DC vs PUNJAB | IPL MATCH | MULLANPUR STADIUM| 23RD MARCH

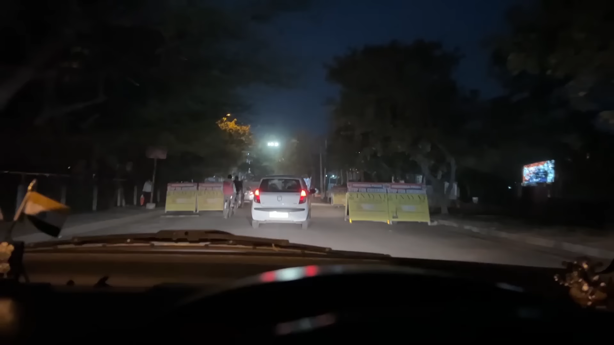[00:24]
तो चलो फिर। ये हम निकल गए अपने पंचकुला शहर से, अब चंडीगढ़ में एंटर करने वाले हैं।
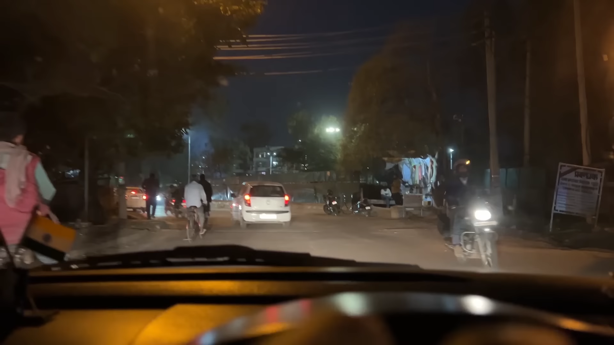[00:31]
और हमें डिफरेंट डिफरेंट टाइप्स के भैया लोग दिख रहे हैं, अपने घर को वापसी को जा रहे हैं।
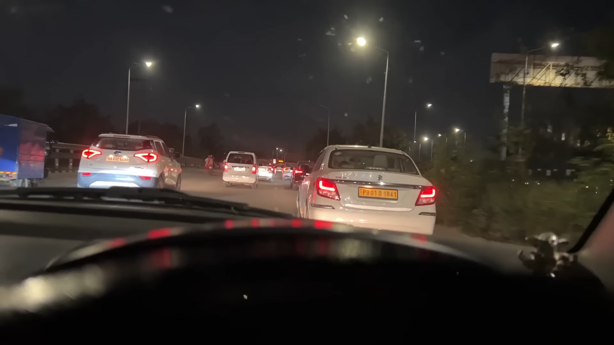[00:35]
ये चंडीगढ़ आ गया और इस टाइम 7:15 बज रहे हैं।